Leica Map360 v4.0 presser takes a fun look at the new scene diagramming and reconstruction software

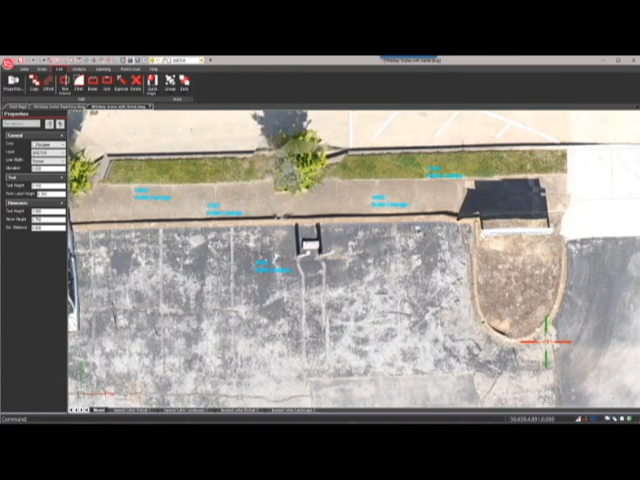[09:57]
MAP 360 can transform data from a wide range of mapping devices into useful information that is accurate and reliable.
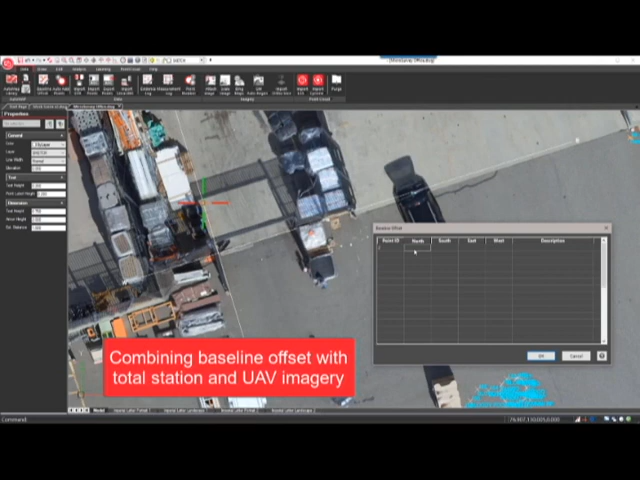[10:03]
Combine baseline offsets, total station measurements, GNSS data, aerial imagery, and point clouds onto the same scene with ease.
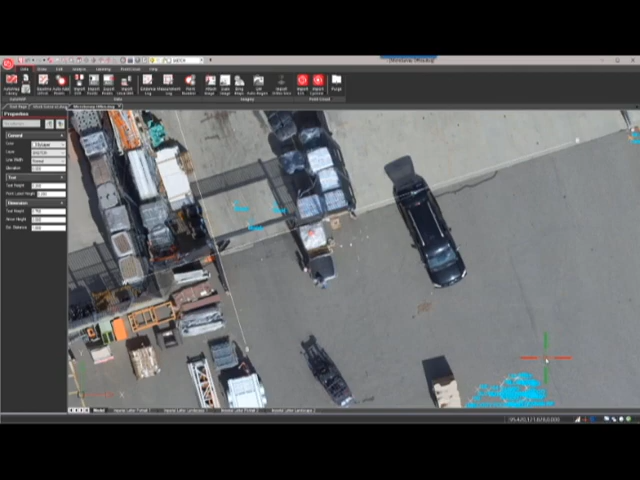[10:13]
Evidence and QA reporting is a crucial feature that you can't do without.
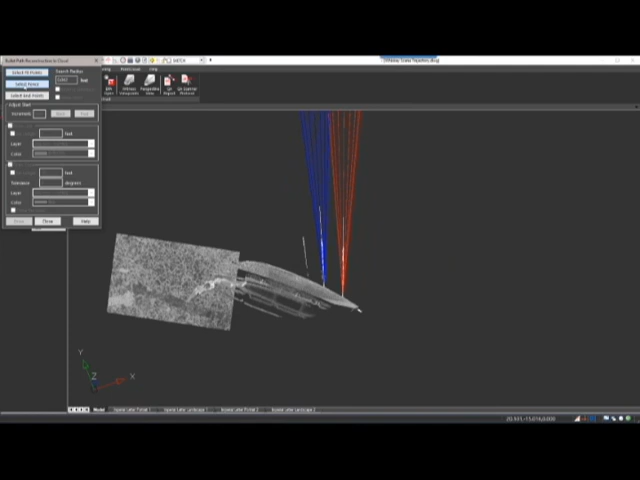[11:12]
Advanced tools for crime scene investigators like witness views, animations, trajectory analysis, and bloodstain pattern analysis are also available.
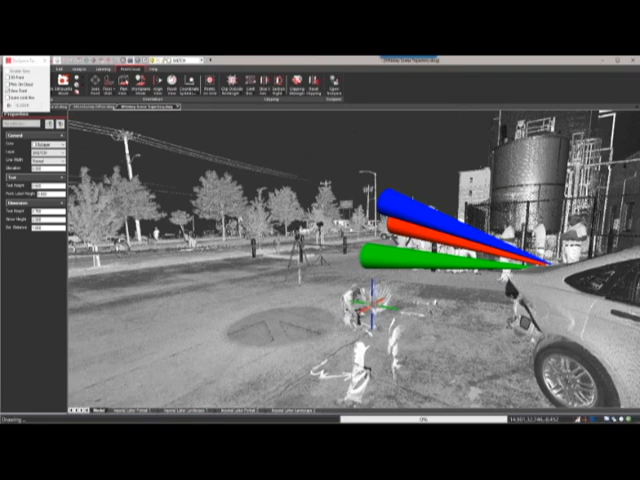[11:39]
and use scanner panoramic imagery to position yourself in the point cloud to get the perfect view.